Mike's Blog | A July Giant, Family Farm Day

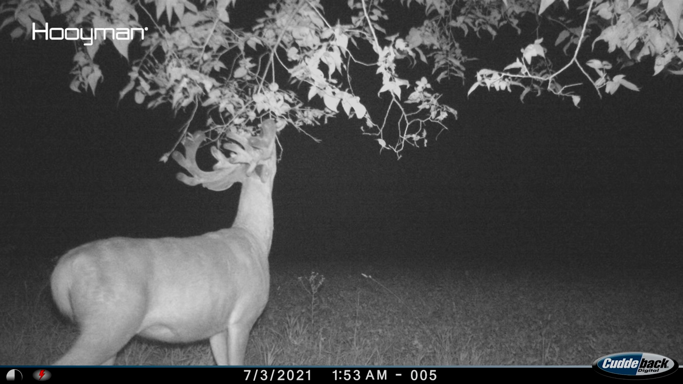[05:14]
He's kind of a lopsided deer. He's got a big five point sight on the left and then a bunch of stuff coming out of the right side. Big gnarly brows and he just looks like a really cool deer. I'm not sure which deer it is from last year. I have a couple that it could be but I'm excited to see what he finishes off as. But we're excited, we've got about an hour left and we'll see what comes out.